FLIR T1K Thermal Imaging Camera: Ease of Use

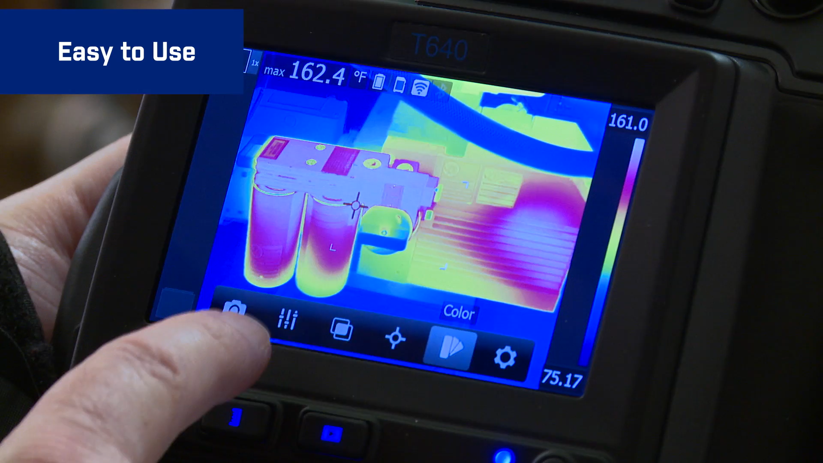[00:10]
On screen: max 162.4°F
by tapping the touchscreen or the simple buttons.
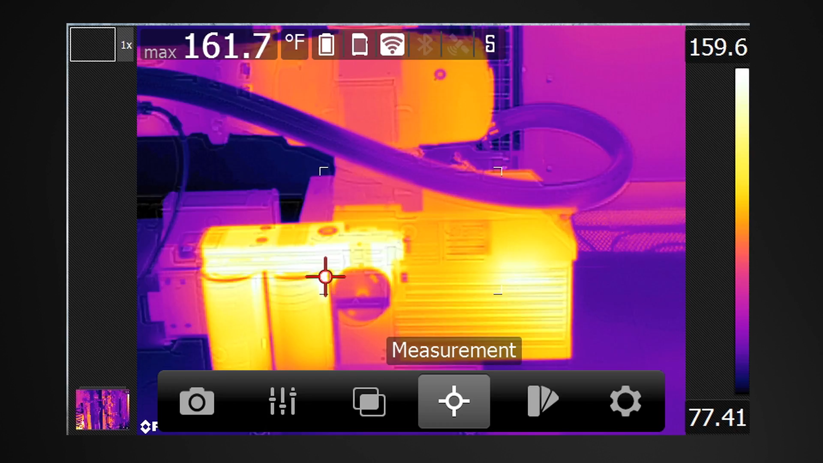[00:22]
On screen: max 161.7°F
If you can work a smartphone this is just as easy.
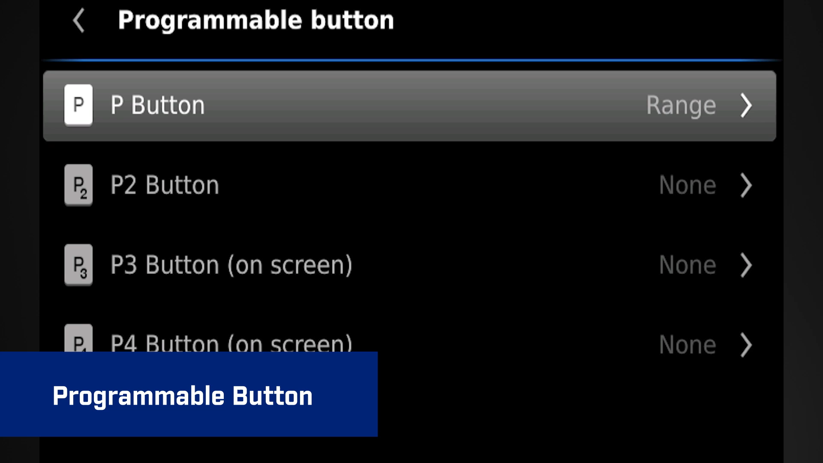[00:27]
Programmable buttons let you quickly activate the functions you use most, customizing the way you like to work.
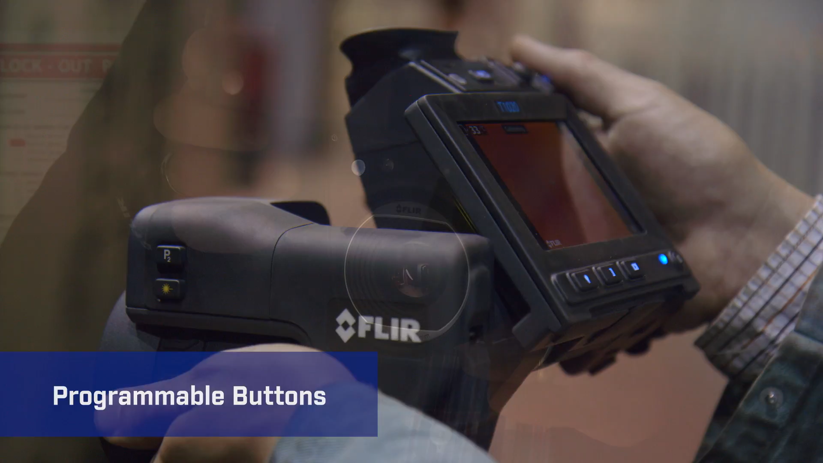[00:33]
When you need to throw a little light on the subject the super bright LED button is right there.
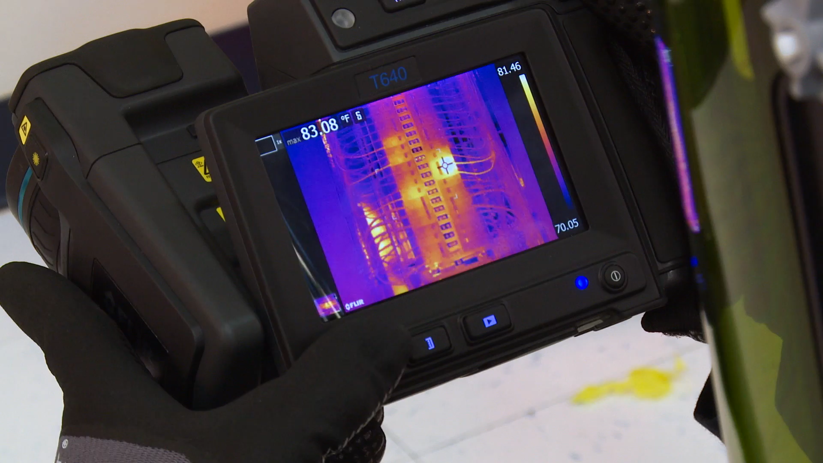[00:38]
On screen: max 83.08°F
Plus there's a built-in laser pointer handy for marking visible images to help you further document problem locations.
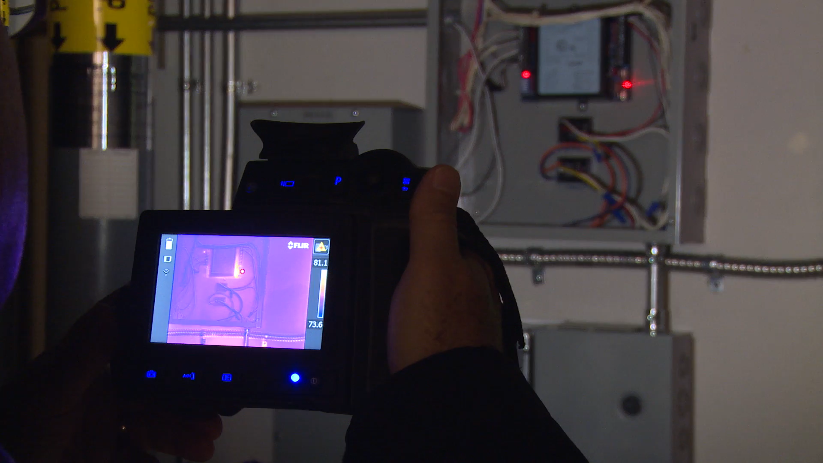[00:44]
Type in notes on the touchscreen,
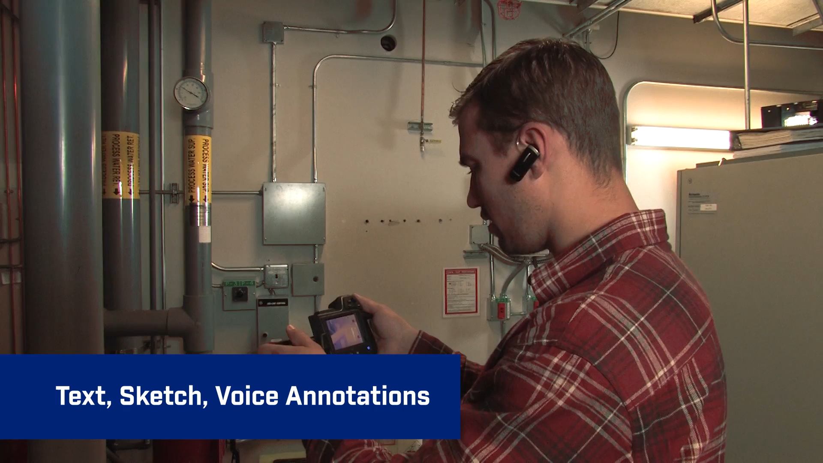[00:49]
record voice annotations with the Bluetooth headset or sketch onto stored images.
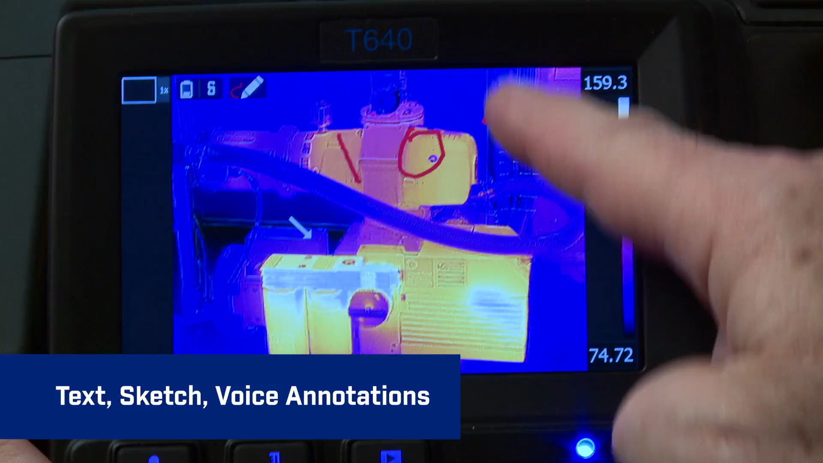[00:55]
T-Series also features compass and GPS on many models.
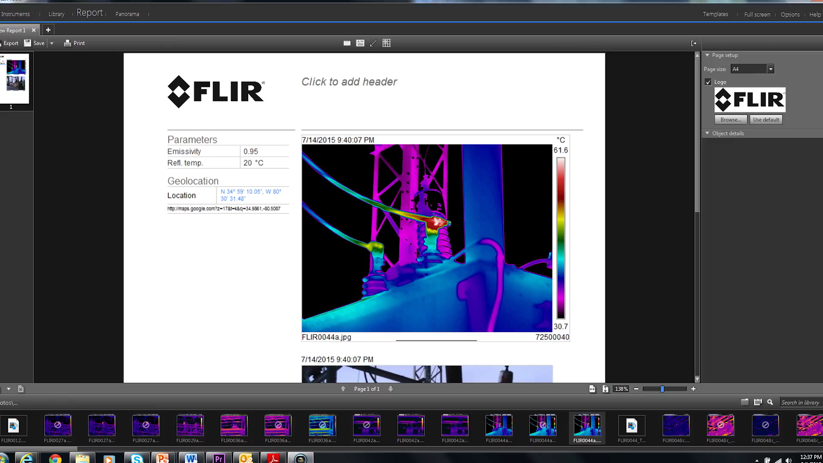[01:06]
On screen: scale top 61.6°C, scale bottom 30.7°C
Just some of the extra built-in productivity power you get from T-Series.